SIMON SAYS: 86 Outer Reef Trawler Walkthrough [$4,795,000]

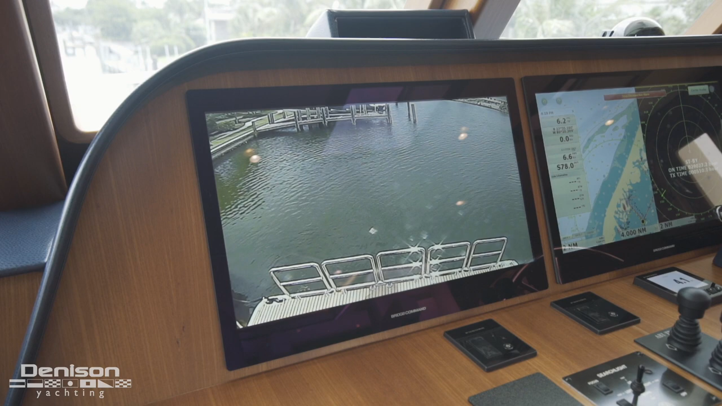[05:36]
tie in all of the yacht's navigation systems into one place.
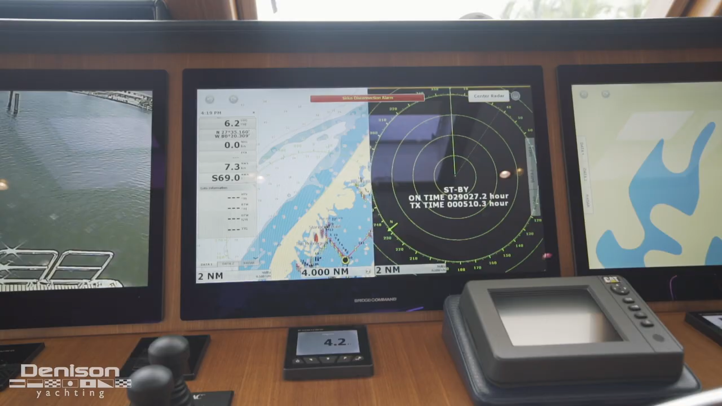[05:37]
A few other items of note up here is a searchlight control,